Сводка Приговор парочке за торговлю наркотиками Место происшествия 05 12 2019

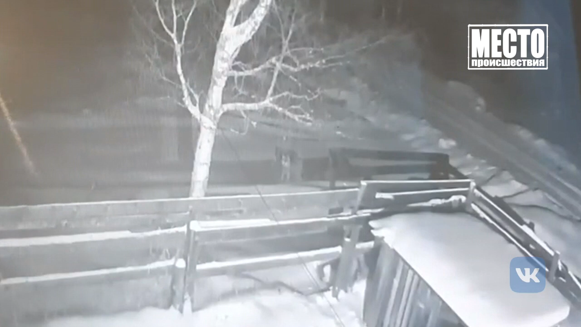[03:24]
Двух хищников заметили в поселке Лундонка. Из-за опасности местным жителям приходится запускать собак на ночь в дом. В противном случае волки могут загрызть домашних животных. Подобная ситуация сложилась и в Мурашах.